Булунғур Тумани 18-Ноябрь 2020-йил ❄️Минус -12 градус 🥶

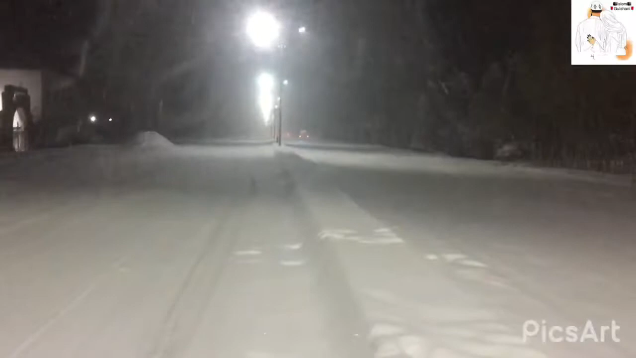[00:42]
Assalamu alaikum aziz yurttaşlar. Musafir yurtta yürgen yurttaşlar. Bana Samarkand viloyati Bulung'ur tumani. Qor yog'ibdi 18-noyabr 2020-yil. Toshkentga razvorot qilasiz. 100 metrdan keyin. Mana qor yog'ibdi -12 gradus ko'chada qor Oqtepa ko'chasi mana.